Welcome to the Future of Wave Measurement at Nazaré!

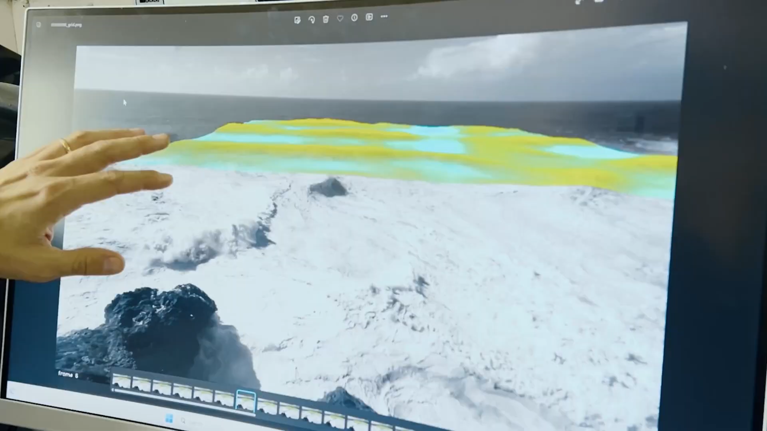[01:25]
So, here you have, on top of the image, superimposed to the image,
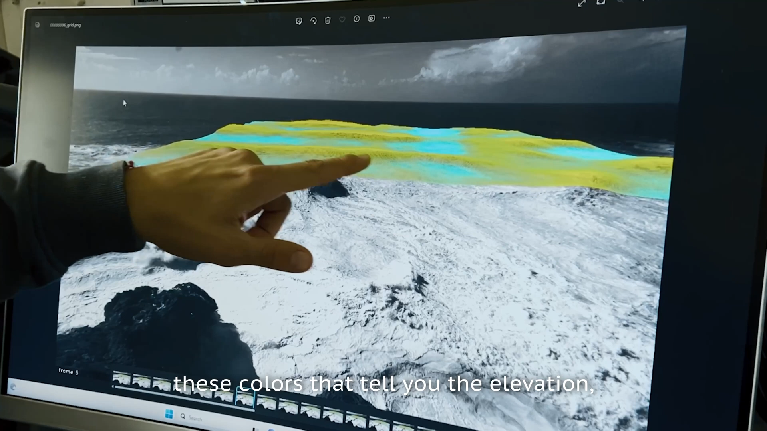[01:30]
these colors that tell you the elevation, the local elevation of the waves.